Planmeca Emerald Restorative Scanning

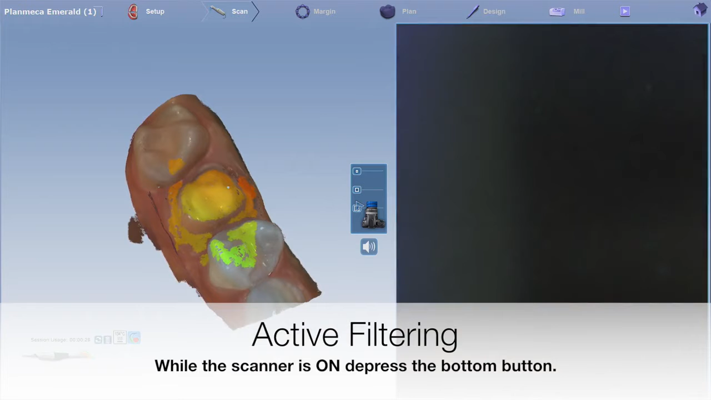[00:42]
hover over the area to remove the unwanted information you can identify active filtering by the
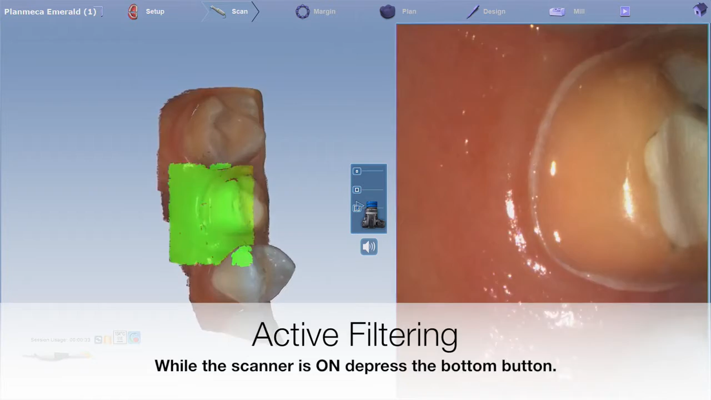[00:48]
trash can above the scanner icon in the lower left after you've turned off the scanner you can generate the model and move to the next scan option by depressing the bottom button